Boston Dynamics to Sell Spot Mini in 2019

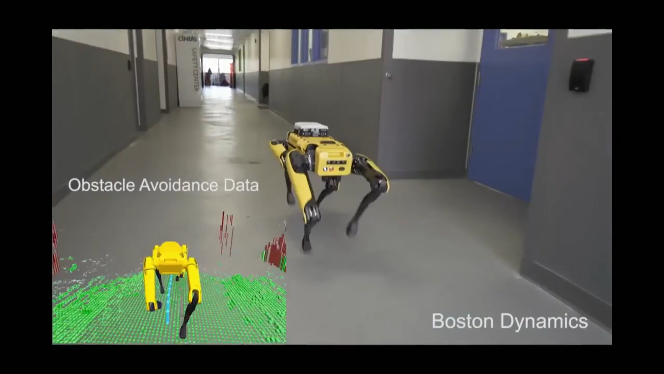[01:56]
I don't know if it'll look like this when they sell it. I don't know how expensive it'll be. They didn't cover the little Sony dog with fur. The eyeball.
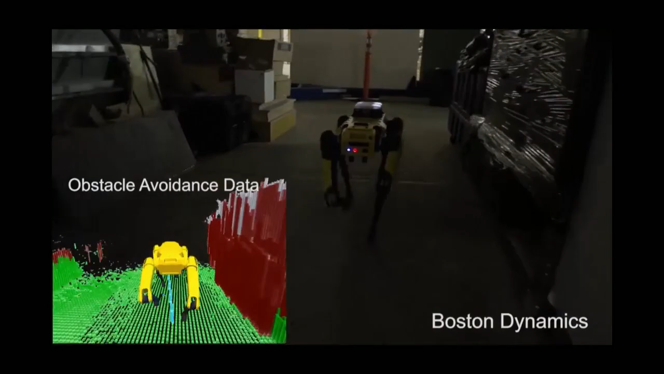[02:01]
Yeah, but it looks dog-like. That's true. I don't know. This thing looks like a crawler.
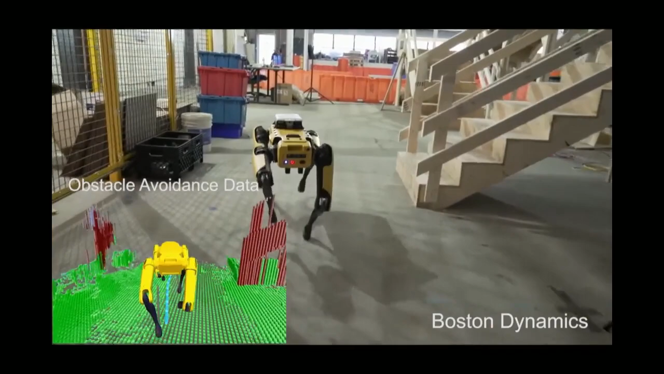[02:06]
Yeah. Like a... Well, wait till you see this. You can't get away from it by running upstairs.
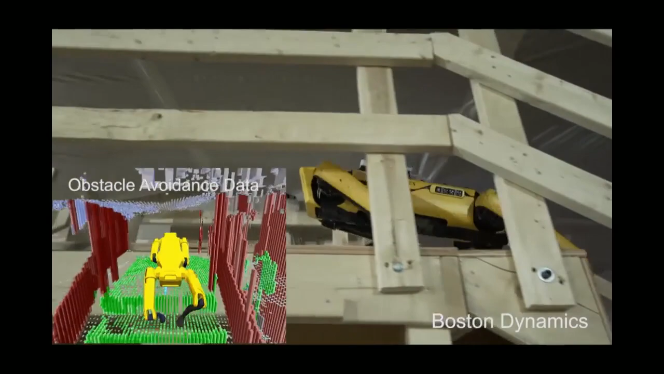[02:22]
I can't wait. I love that show. At least it does stairs slowly, so if you run up the stairs, you might be okay. You could run back down.
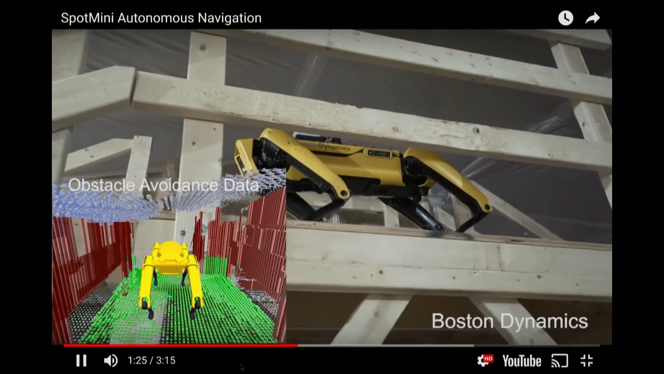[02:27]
Yeah. And then kick it. By the way, it doesn't go forward downstairs. It goes backwards, just like me.